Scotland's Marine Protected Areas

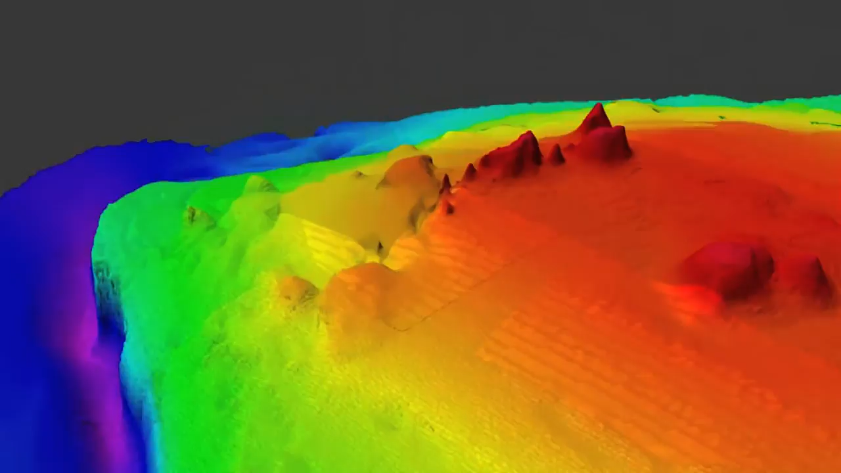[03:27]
In deeper waters, remnants of several ancient volcanoes or seamounts rise a thousand metres above the surrounding seabed,
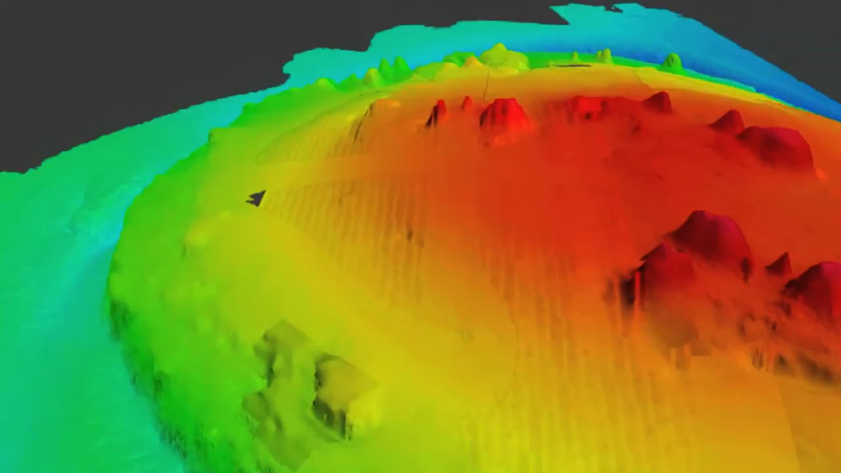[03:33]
supporting rich gardens of hard and soft corals and clusters of deep sea sponges.